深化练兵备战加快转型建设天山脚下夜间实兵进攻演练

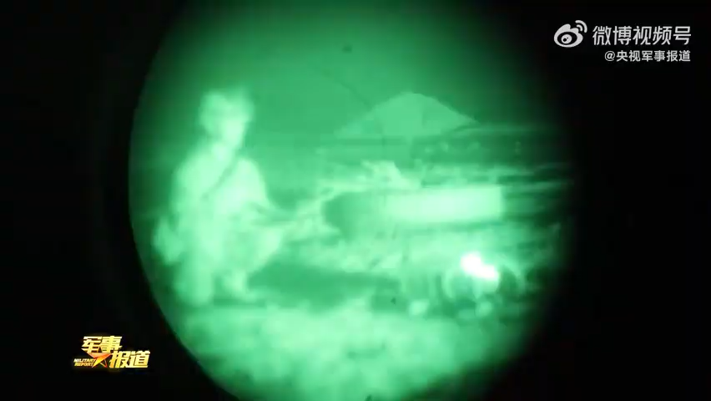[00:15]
发现敌目标后，狙击手精准狙杀。
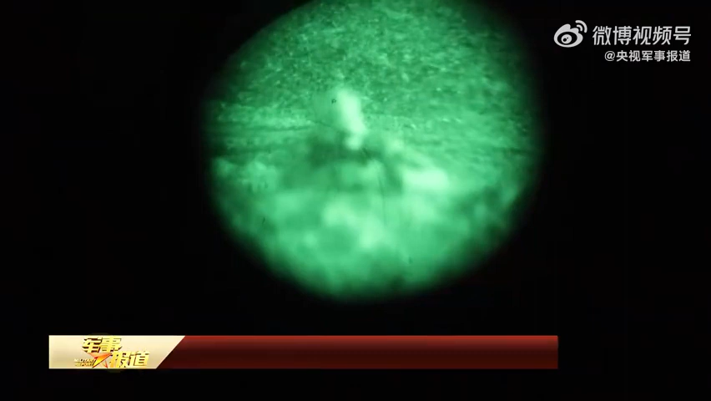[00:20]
在夜间行动，我们的感知能力下降非常明显。